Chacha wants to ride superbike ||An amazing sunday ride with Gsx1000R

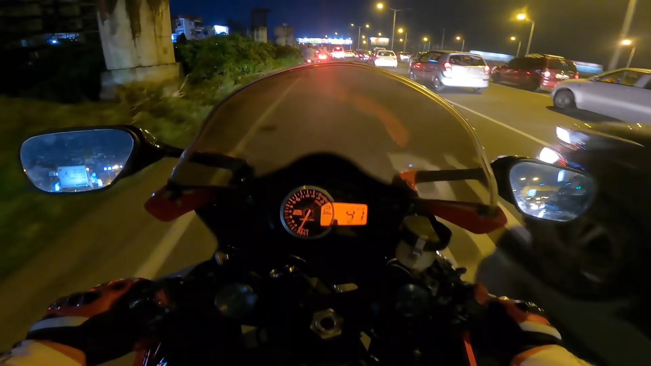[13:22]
गाइस शाम का फुटेज मतलब GoPro Hero 9 में, तो अगर स्ट्रीट लाइट ऐसा रहता है तो अच्छा आ जाता है भाई, सो उसमें कोई दिक्कत नहीं होता है।